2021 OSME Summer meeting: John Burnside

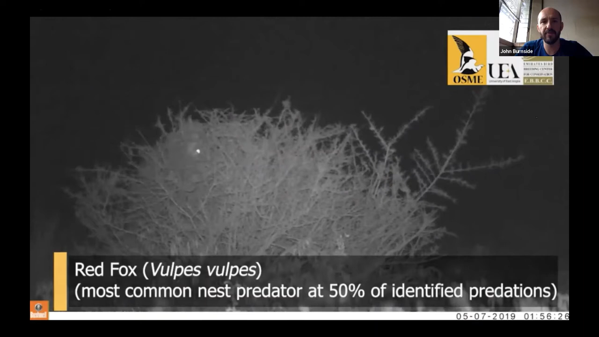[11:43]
and from those 81 we found the reason for failure was predation in 88 of that so predation is really the
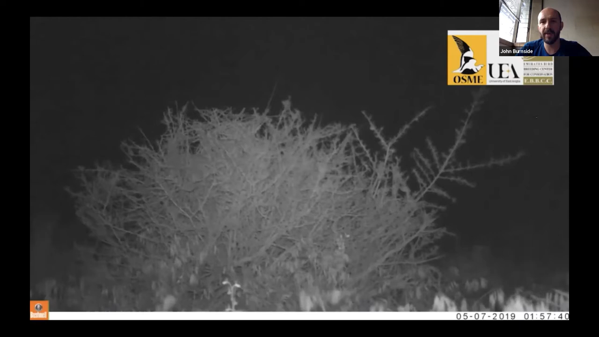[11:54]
main cause of failure uh using nest cameras we were able to establish the identity identity
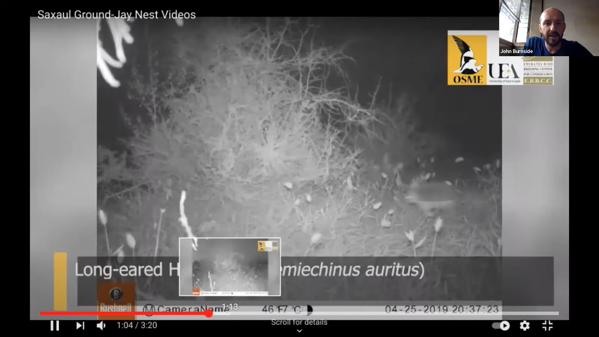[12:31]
is another nest predator this is a hedgehog this this video this is just a series of images
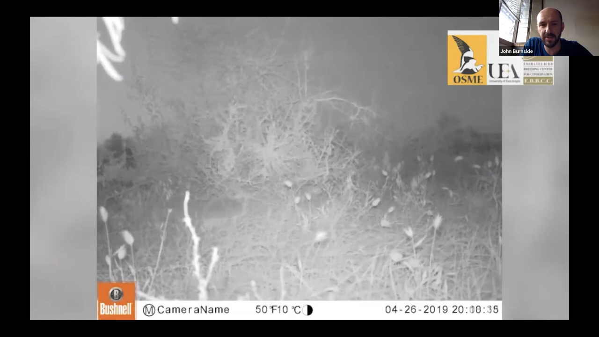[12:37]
um but you might be able to see the little eyes of the hedgehog popping in and out
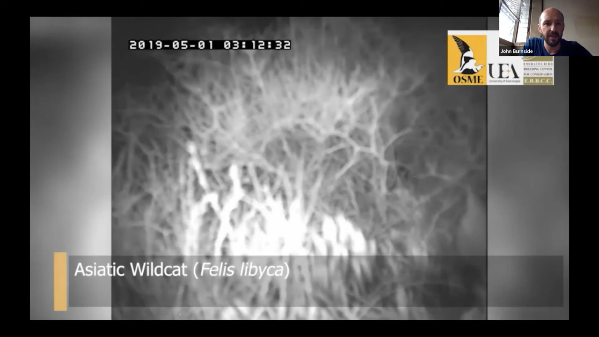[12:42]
uh yeah again another nest predator this is actually the asiatic wildcat um it's not particularly